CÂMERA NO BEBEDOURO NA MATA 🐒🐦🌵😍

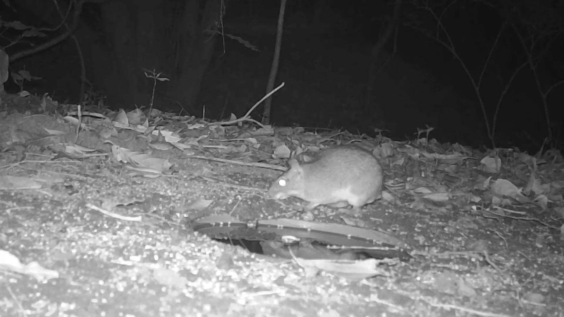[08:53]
O pré-ar é uma espécie aí de É um esperto animal também Que vive na nossa região Nordeste E o engraçado que ele não possui rabo É um esperto de roedor Veja que ele gostou do xerém Ficou lá só se alimentando E na nossa região ele é bastante arista Também tem muitas pessoas que falaram Juno você filmou tanto